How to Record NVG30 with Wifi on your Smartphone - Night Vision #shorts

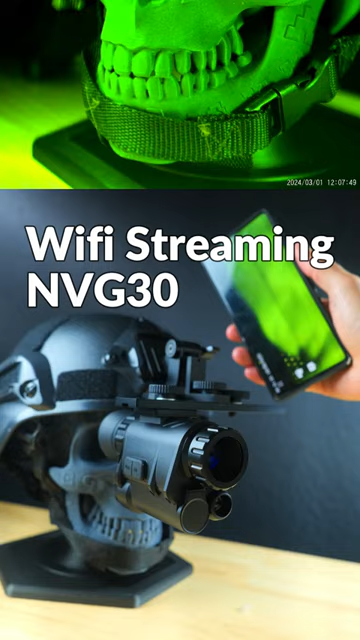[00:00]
You can stream a video feed from your MVG30 to your smartphone, and this video will walk you through how to do that. First up, you're going to need to download the TRV Cam app, which will be linked to down below, and then you can turn on the MVG30 and then turn on Wi-Fi,